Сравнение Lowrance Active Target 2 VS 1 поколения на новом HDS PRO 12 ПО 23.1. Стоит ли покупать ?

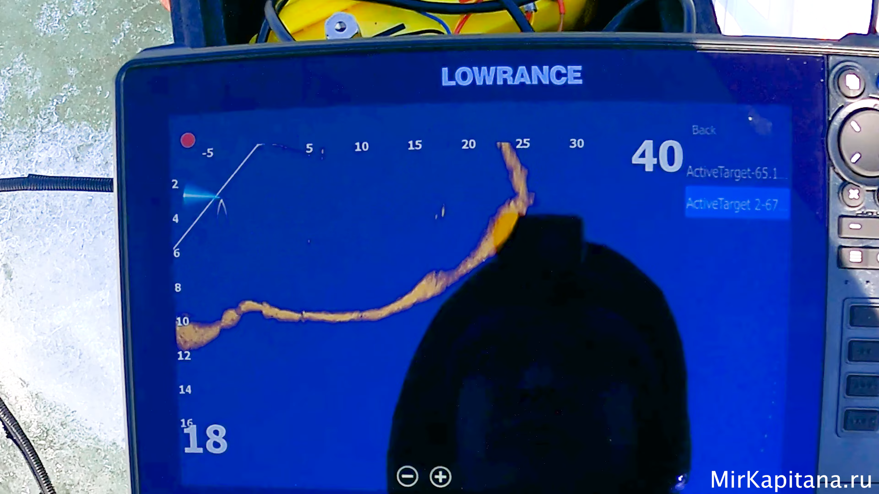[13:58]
Потому что Нормальный Размер И на мелики А давайте Посмотрим Их На первом Таргете
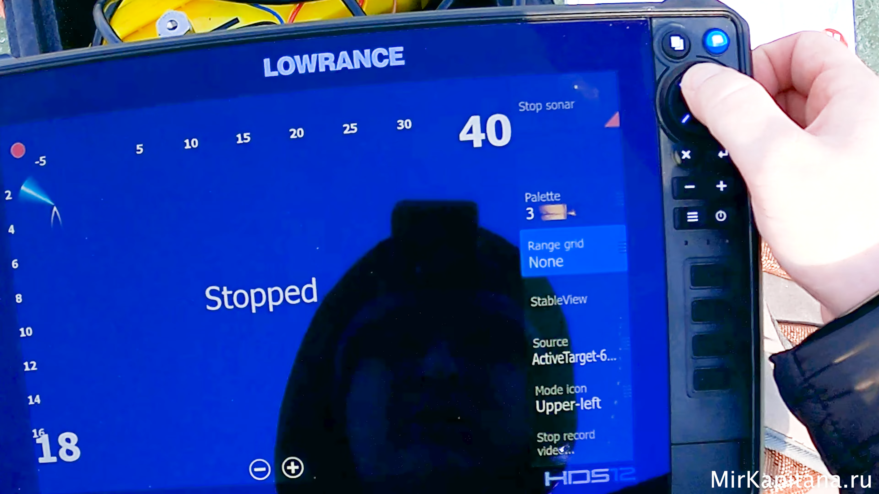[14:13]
Таргет Первого Поколения И Запускаем Сонар О А вот Эти же Окуня Они Вот Здесь На первом Таргете
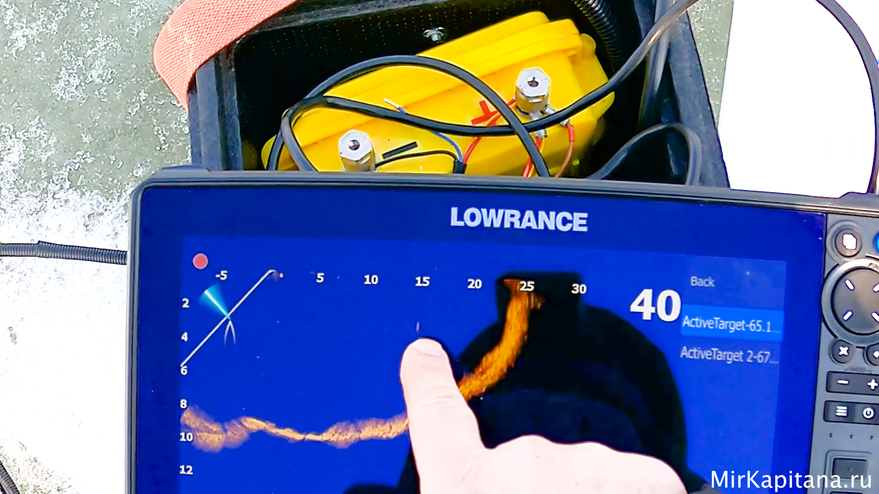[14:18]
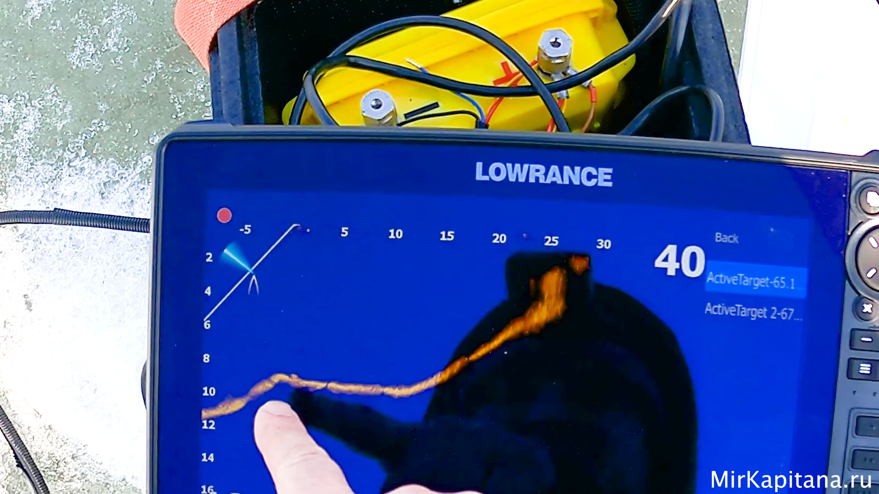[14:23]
Ну просто Короче Ребят Здесь склейка Стала Лучше И все Я понимаю Потому что По большому счету Не вижу особой разницы Ну как бы Есть вылет Лучше Да Понятно
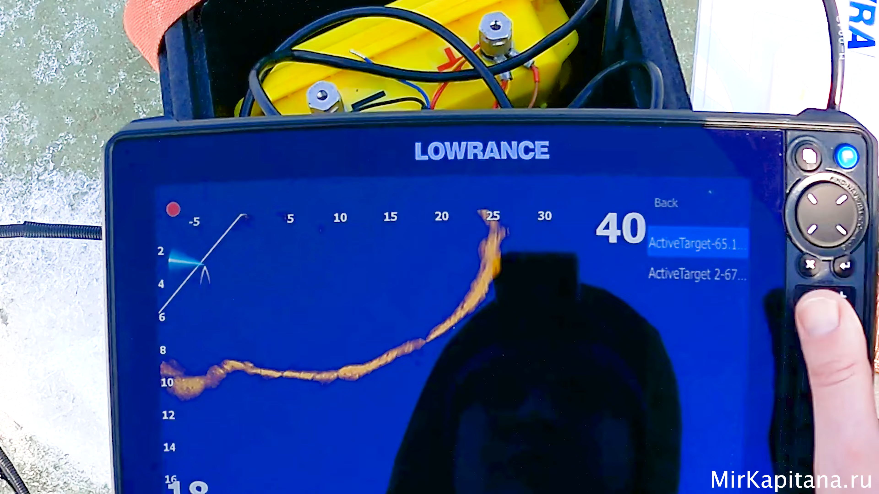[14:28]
Склейка
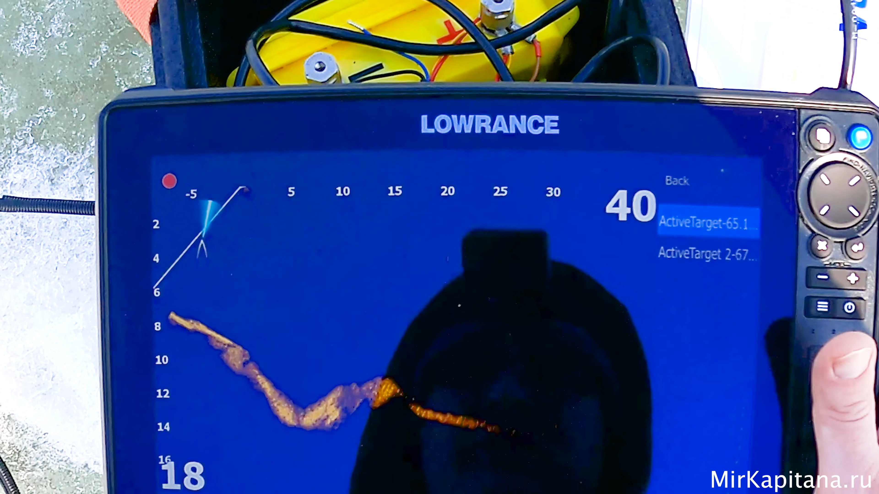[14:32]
Вот это рыба Которая сейчас Вот она Стоит за перекатом Вот она На глубине
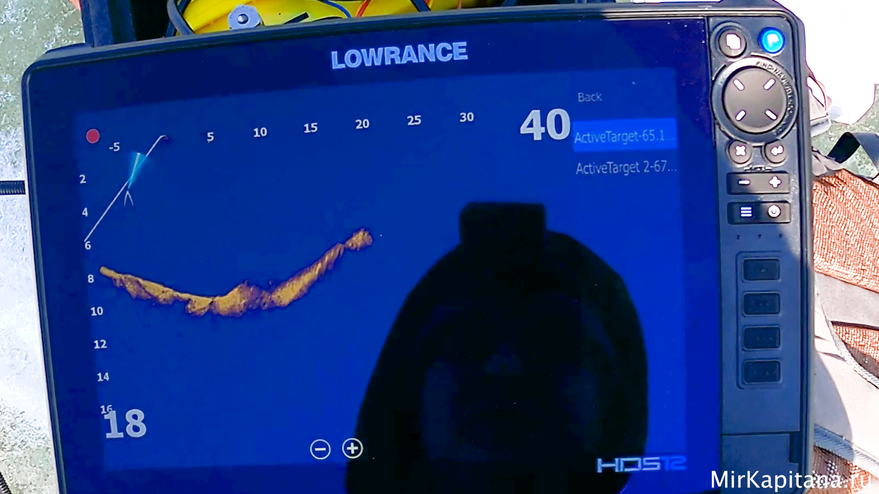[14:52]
Давайте Вот в этой картинке Еще посмотрим И Ставим Этот
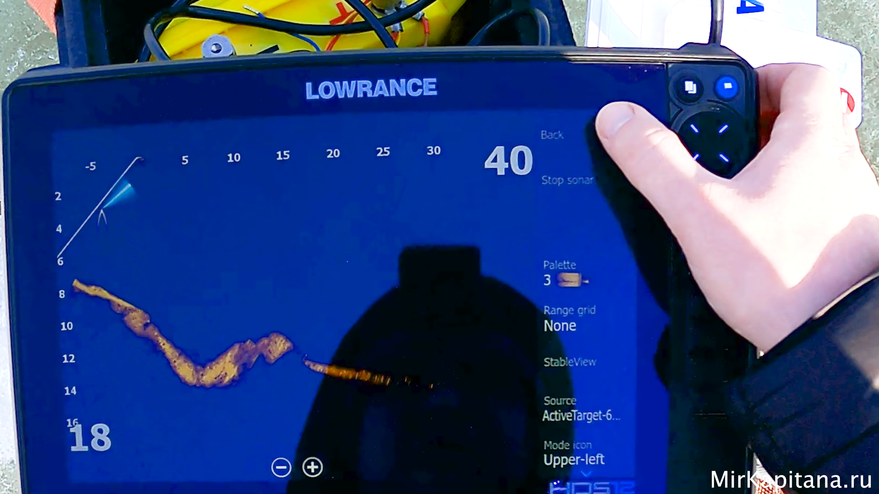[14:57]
Стопорим Ставим Второй Таргет И
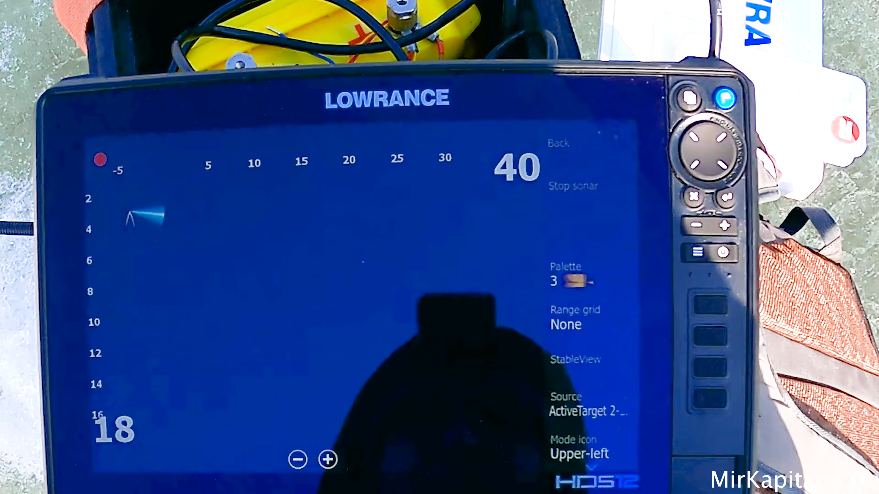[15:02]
Распускаем Ну Чуть больше Просто Стало Видно И все Ну естественно Да Склейка Все
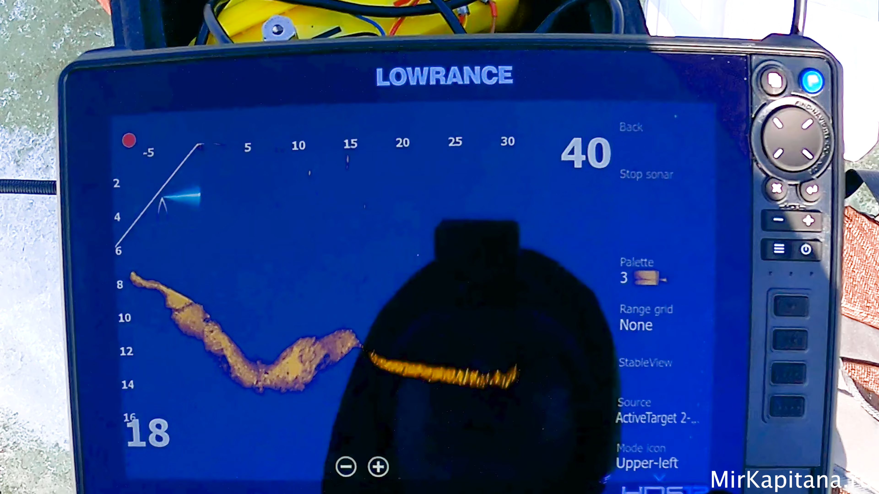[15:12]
То есть Они Такое ощущение Как будто бы Если обратить внимание Вот эта часть То есть Вот этот
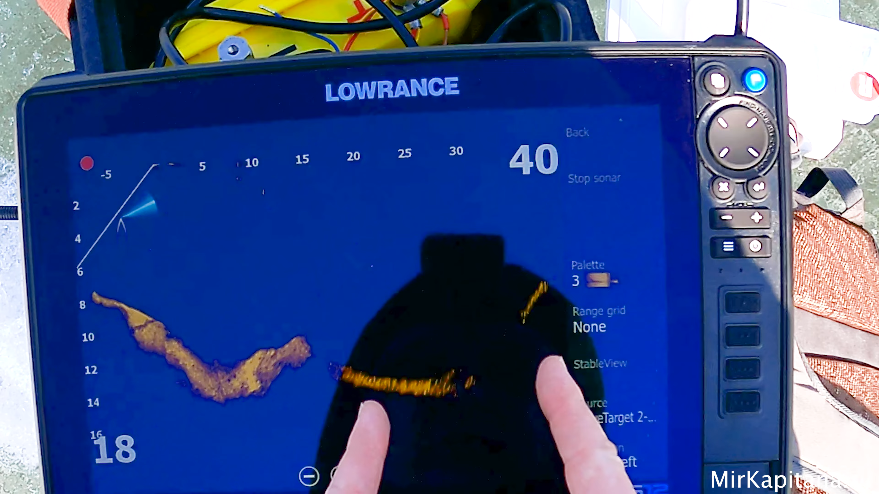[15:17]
промежуток С 20 до 40 Как будто бы Усилили Луч И все
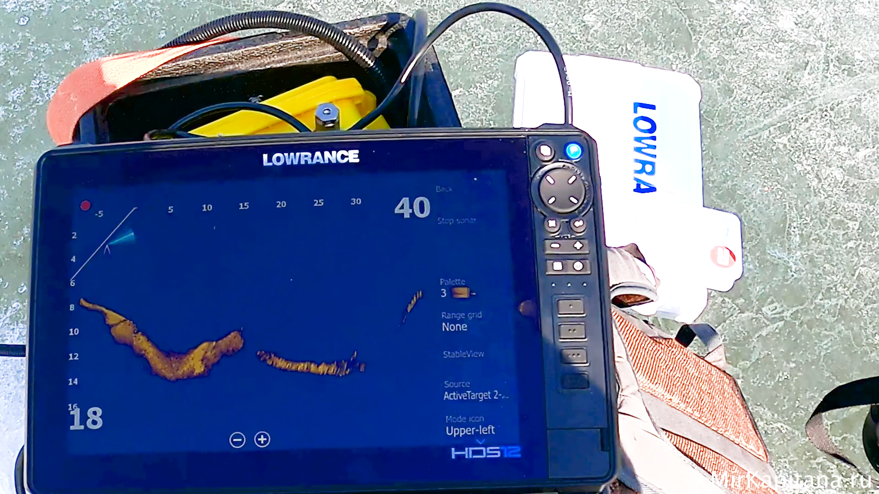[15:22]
Так Ну и предлагаю Проверить Как работают С разными блоками Сейчас Мы взяли От первого Таргета Поставили Ко второму Блоку
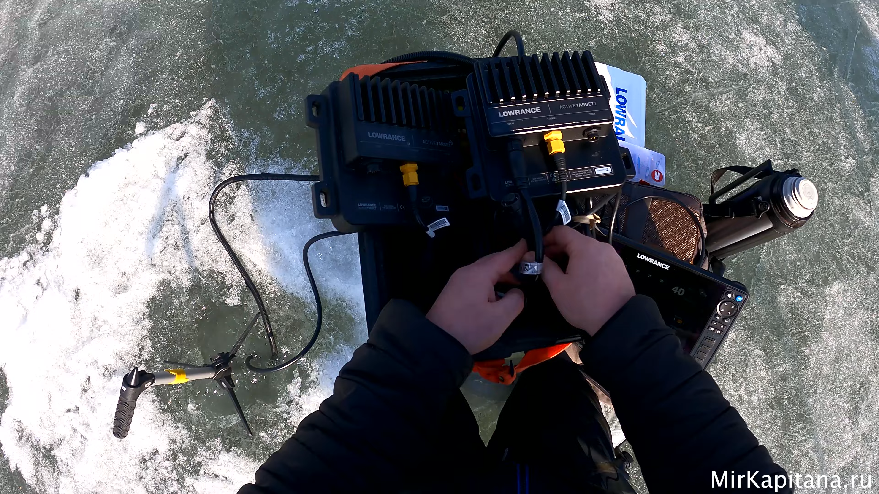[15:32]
Датчик И Посмотрим
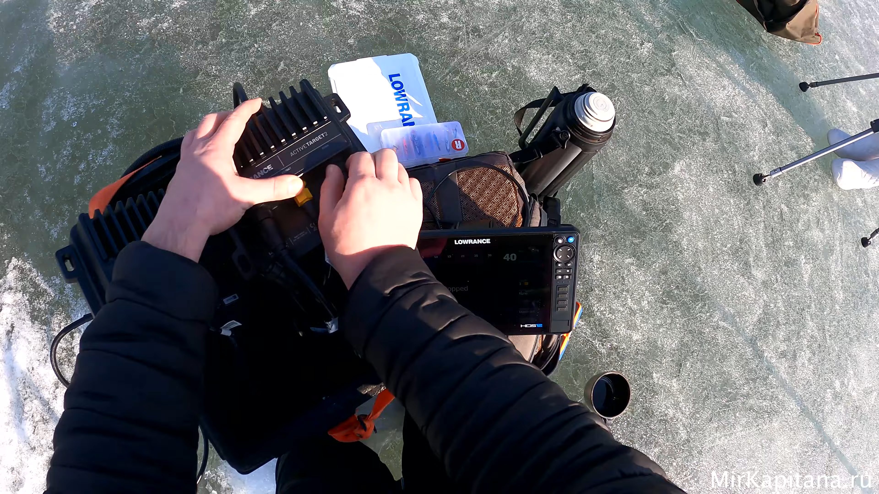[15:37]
Разницу Может быть Нам Проще Блок Менять Сейчас
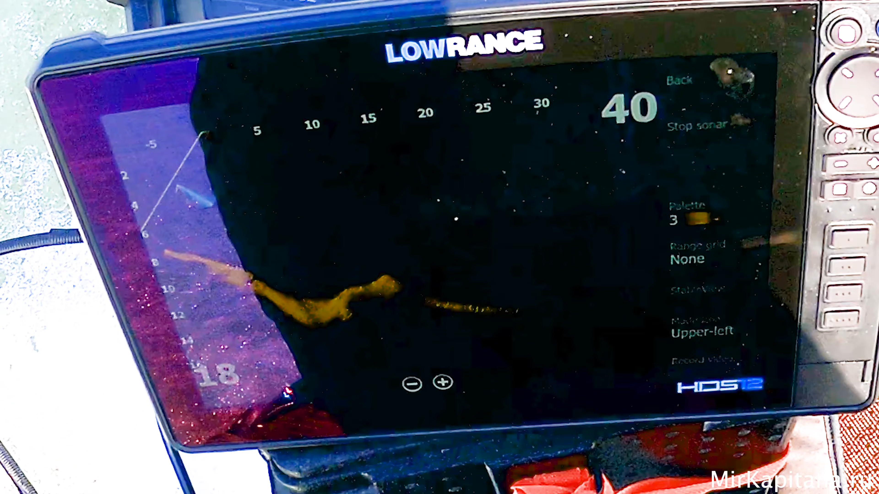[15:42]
С новым Блоком Ну давайте Так Вот Вот этот Участок Который Мы до этого С вами Наблюдали
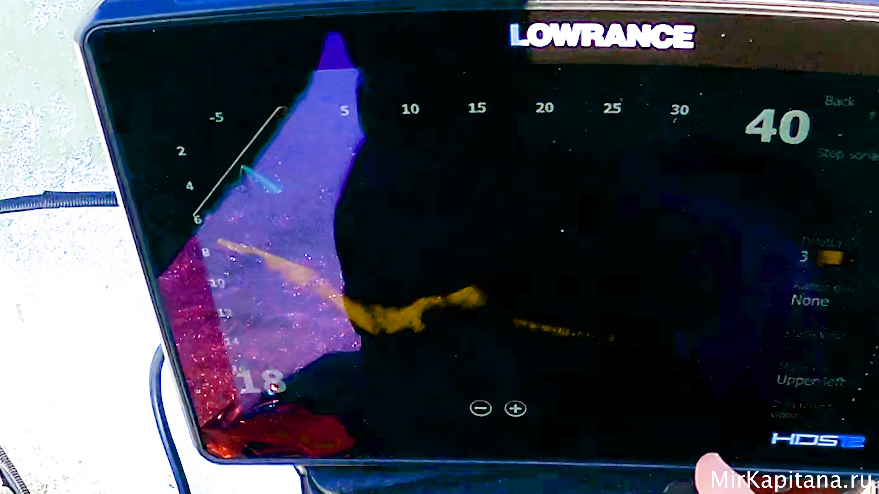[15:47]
Мы Его Не Видим
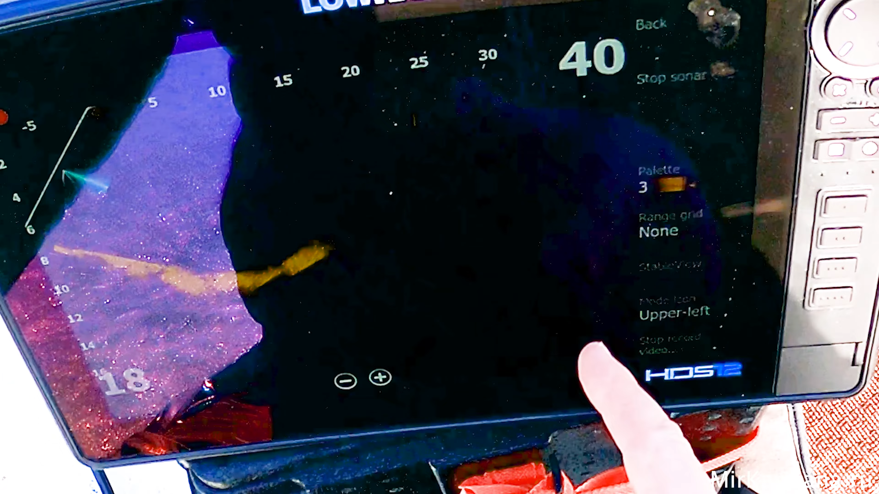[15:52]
Да Да То есть Мы понимаем Что Как бы Вот этой Части
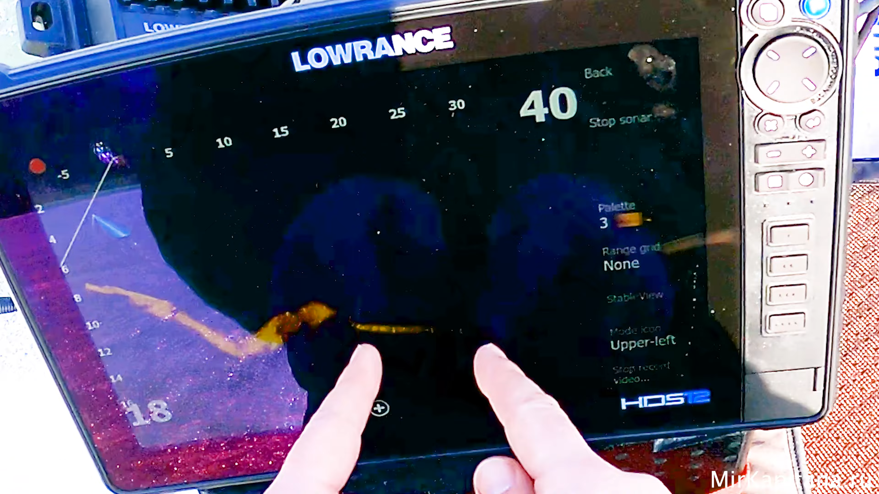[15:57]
Мы Не Наблюдаем
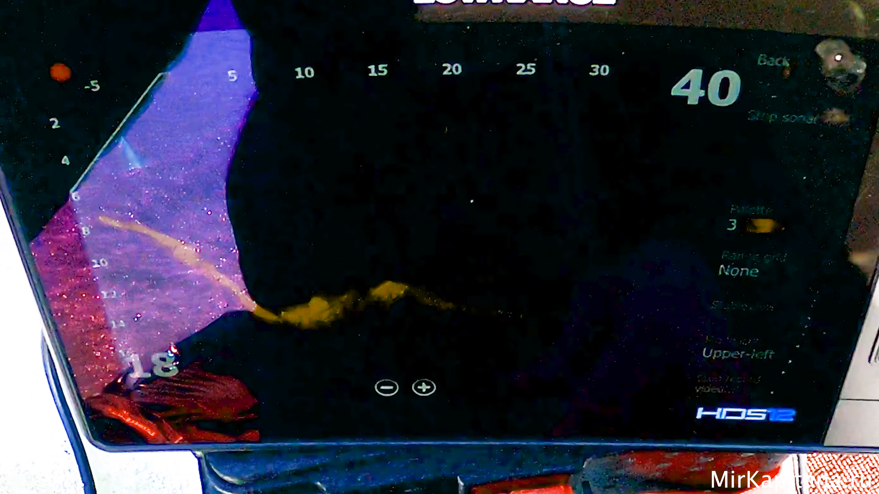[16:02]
Так Склейка